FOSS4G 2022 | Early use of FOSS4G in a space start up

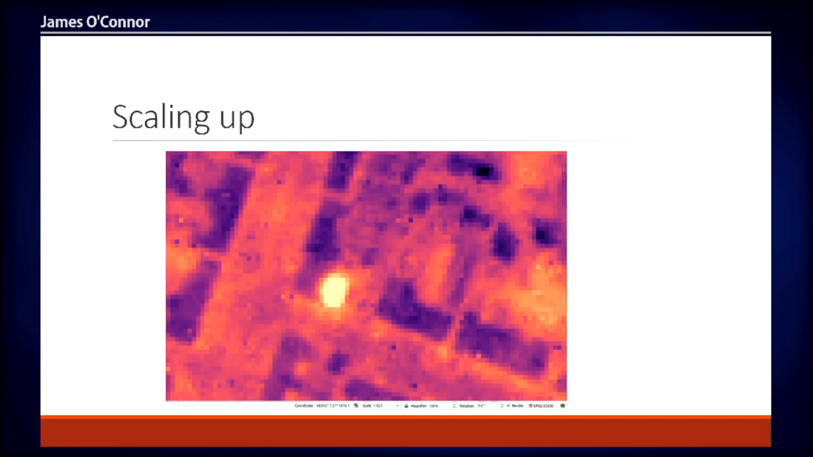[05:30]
and I'll let the gif start again because there's a couple of nuances with thermal data that I was kind of alluding to and which kind of make it trickier to use than maybe optical data and so first when we see the initial zoom we'll zoom into a building that has a metal roof and in thermal imagery it appears
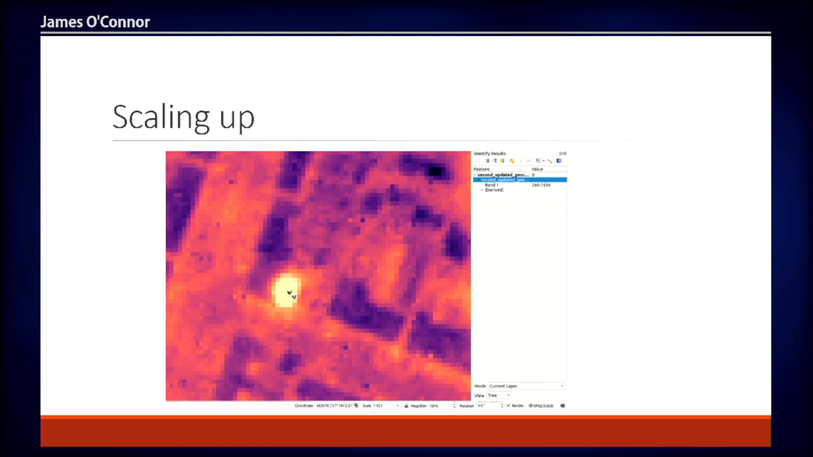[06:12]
other materials you then pan over to what is almost definitely a fire and I'm just querying the pixel values here so this is 269 Kelvin versus the 260 Kelvin next door so for some reason there's something that nine that's nine degrees hotter it's what it's in fact likely a lot hotter but the the sensor is saturated and so these are kind of things